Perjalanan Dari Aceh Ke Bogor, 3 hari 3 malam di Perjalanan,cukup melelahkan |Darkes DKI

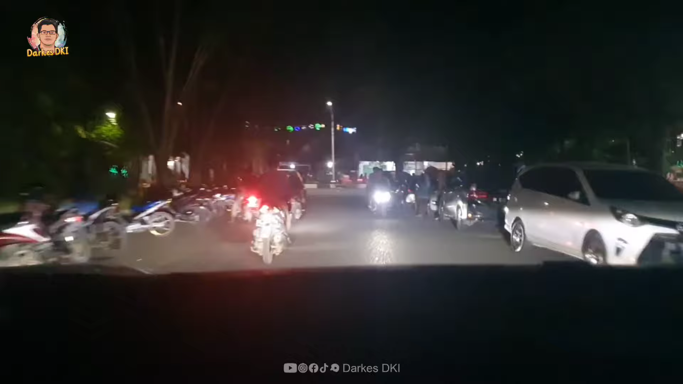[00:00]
Perjalanan dari Kota Langsa Aceh ke Bogor Jawa Barat menggunakan kendaraan darat.
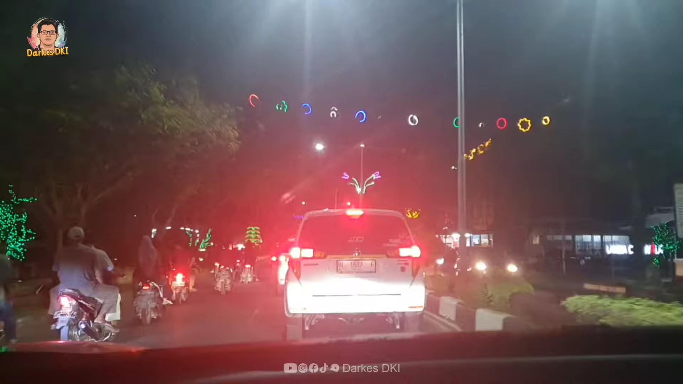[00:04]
Kita lihat berapa hari kita berangkat guys. Dari Kota Langsa menuju sebuah kota yang sangat jauh sekali.
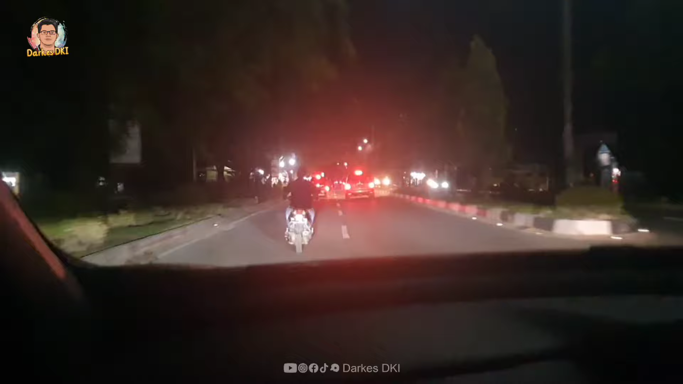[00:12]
Mohon doanya semoga selamat sampai tujuan tidak ada halangan rintangan apapun. Dan ini sampai berhari-hari sih di perjalanan. Hujan di daerah Binjai. Kita nyampe Binjai dan hujan deras.
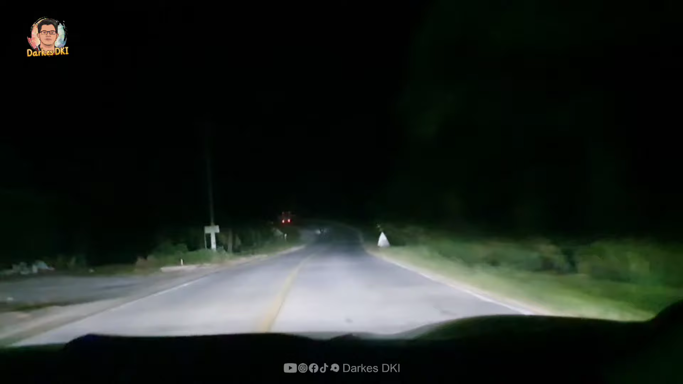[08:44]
Beginilah jalan lintas Sumatera. Di jalannya kiri kanan itu sawit, jalan naik turun bukit. Jangan kalian mengira gampang perjalanannya.